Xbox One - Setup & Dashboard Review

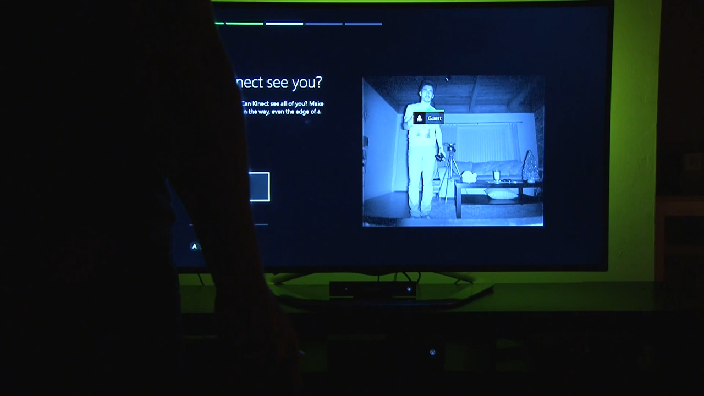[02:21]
and you can see that it says there's a guest right here. Everything is much clearer. I can move. It actually picks up the TV right in the front down here. You can see the camera is actually really wide angle view here.
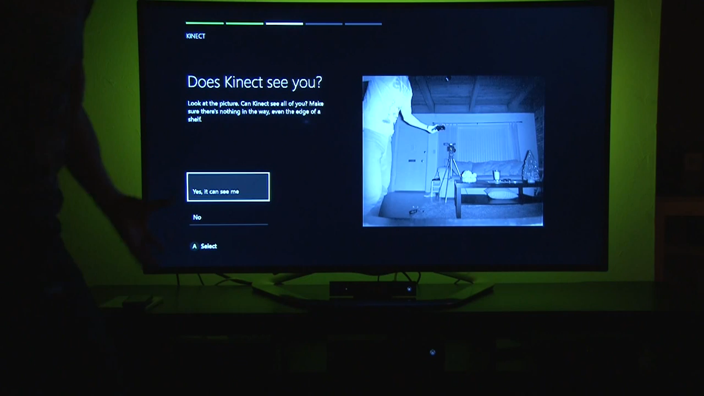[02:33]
It's even picking up all this little stuff laying around. So looking at the camera right now, everything just moves really quick and smooth and it just looks great.
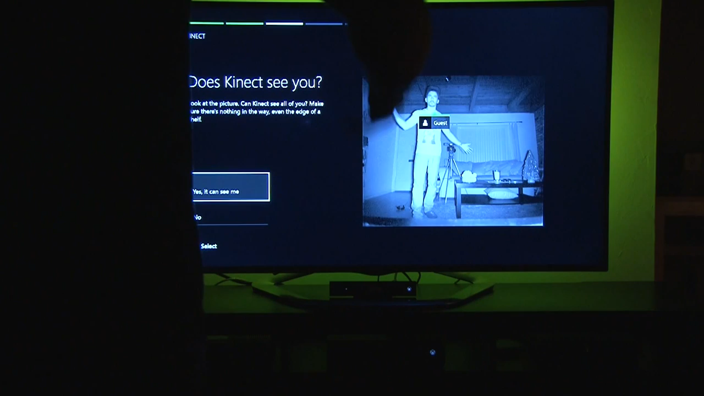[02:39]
So yes, it can see me. We're gonna hit OK.
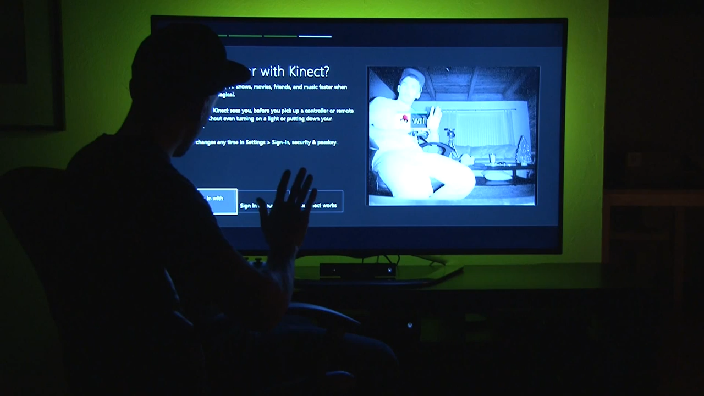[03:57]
Hello, recognize me. So sign me in with Kinect. So if I'm sitting here, I could just log in, and if someone else is in the room, it'll log their face in.